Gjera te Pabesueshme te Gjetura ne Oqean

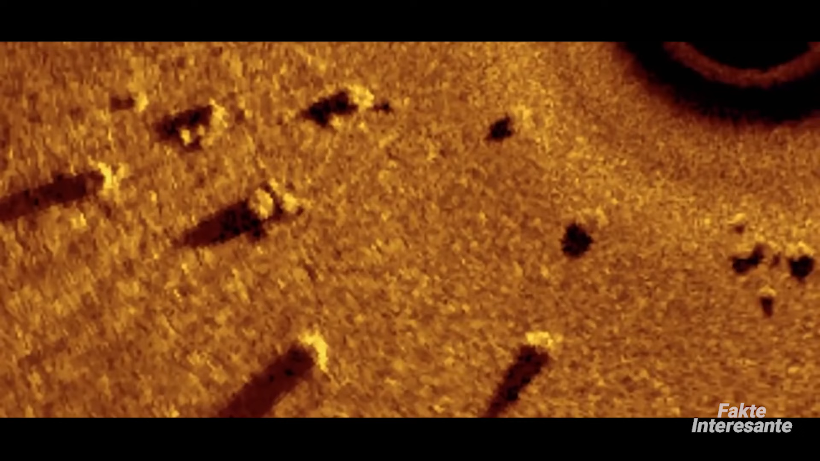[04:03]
i njashëm me Stonehenge të Britanisë madhe, shtërihet në fund të liqenit të Michiganit.